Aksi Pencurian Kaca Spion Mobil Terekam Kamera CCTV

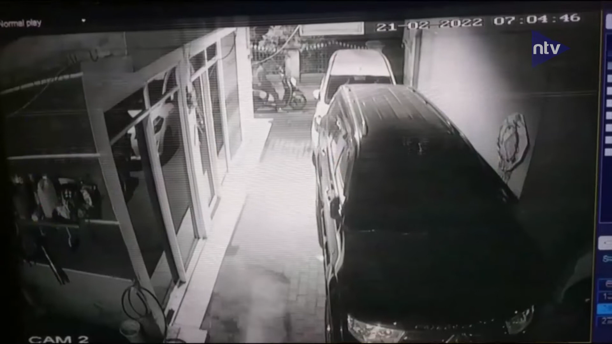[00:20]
Dalam rekaman CCTV yang dipasang di rumah warga di Jalan Banteng, Kranji, Bekasi, Barat, Kota Bekasi,
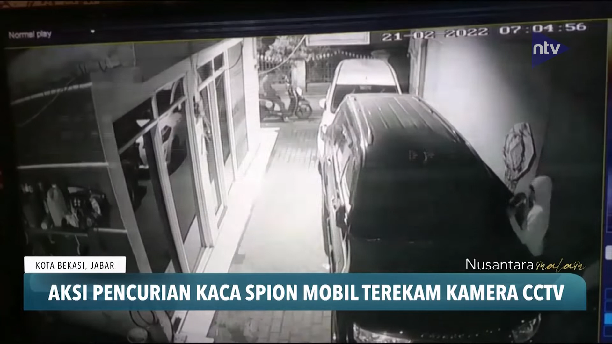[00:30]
Jawa Barat, terlihat dua orang pelaku menggunakan satu sepeda motor melakukan aksi pencurian spion mobil mewah. Dalam menjalankan aksinya, salah satu pelaku menunggu di sepeda motor, sedangkan pelaku lainnya langsung menuju mobil incarannya yang sedang terparkir di depan rumah.